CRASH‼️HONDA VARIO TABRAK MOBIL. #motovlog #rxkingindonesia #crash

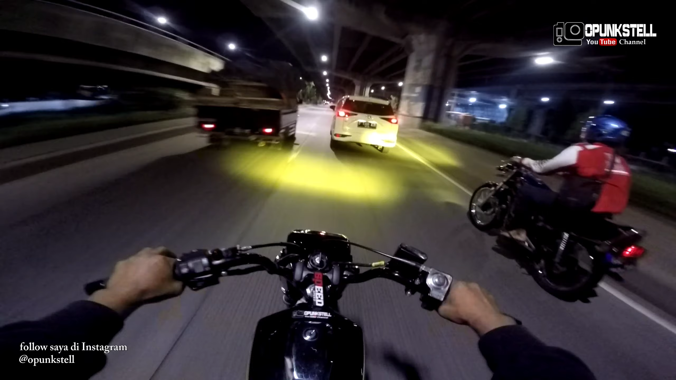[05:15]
Mana? Nah ini gua ke kiri berarti. Lah naik motor udah kayak gila semua, anjir.
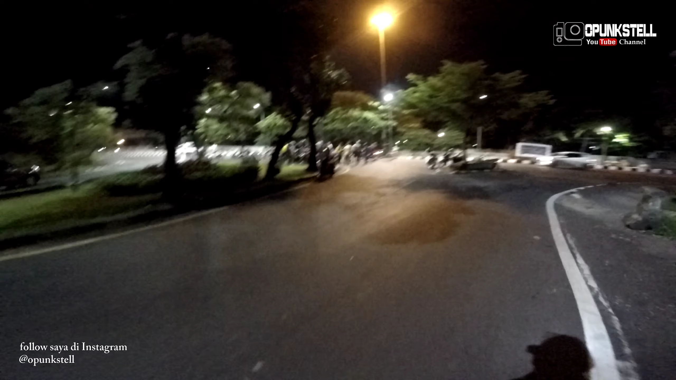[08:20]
Kita bantu dulu deh. Dia juga terlantar udah gini. Oh.